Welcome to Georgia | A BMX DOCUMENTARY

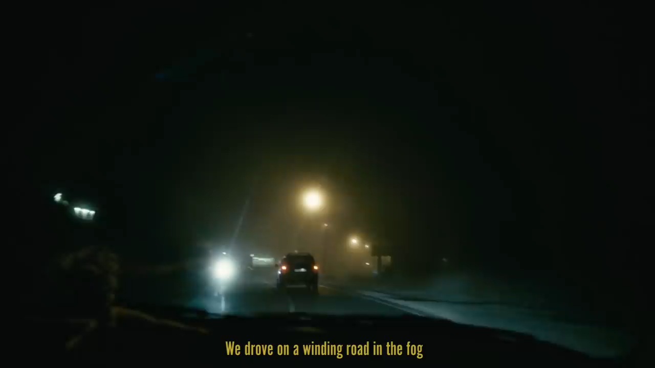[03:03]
Да, ехали по серпантину в тумане. Вообще прикольно было там, как в Silent Hill.
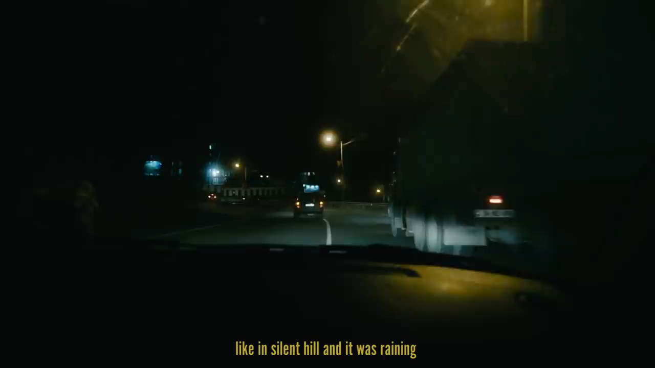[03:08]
И дождь еще шел. Было очень красиво, но достаточно опасно, наверное.
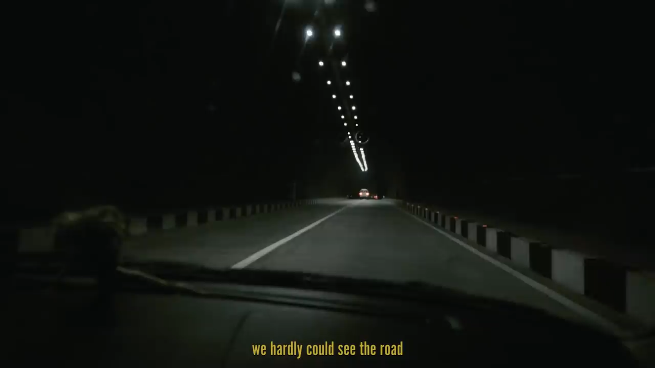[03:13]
Там достаточно серьезная дорога, серпантин. И было очень плохо видно все это дело.